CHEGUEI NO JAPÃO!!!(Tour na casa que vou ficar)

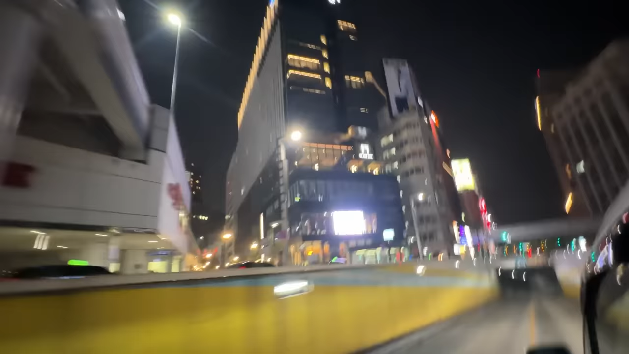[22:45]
Eu juro que se não tivesse escrito ali, ó, supermercat, eu não entendia que era supermercado.